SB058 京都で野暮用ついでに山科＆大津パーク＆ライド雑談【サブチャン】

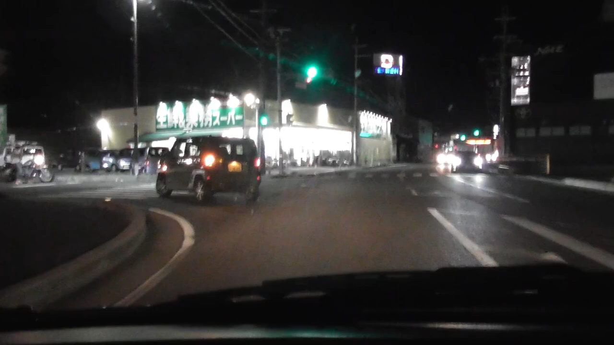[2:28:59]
ここは業務スーパーがあるんですね。
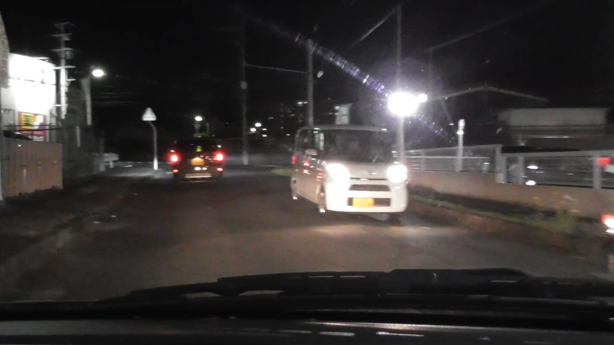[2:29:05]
あ、ちょっと様子を見たかったか。まあいいや。
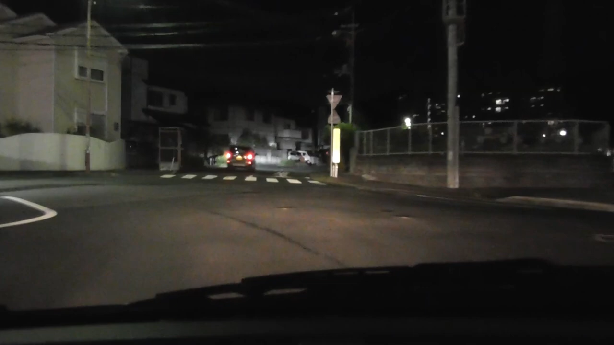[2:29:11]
で、これ曲がったら、さっきの元のところに戻るでしょ。で、さっきのセブンイレブンが出てきて、ほうほうほうほうほうほう。
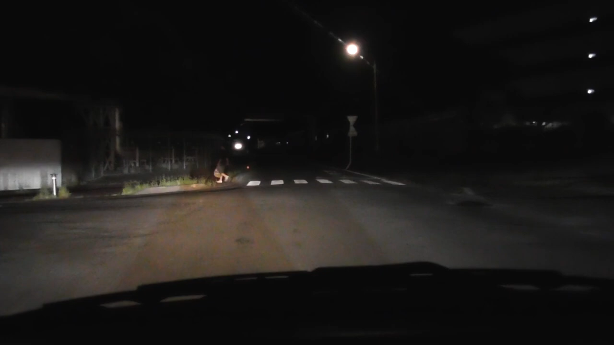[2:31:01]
ああ。 工場敷地内じゃなくて両端が工場なんだ。ここは工場なんですね。すげえでかっ。
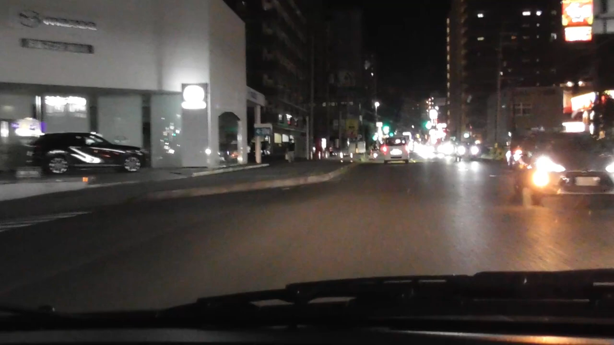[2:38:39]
あ、なんか案内出てきた。あ、これ草津田の上インターの案内なんだ。草津田の上インター入る前に。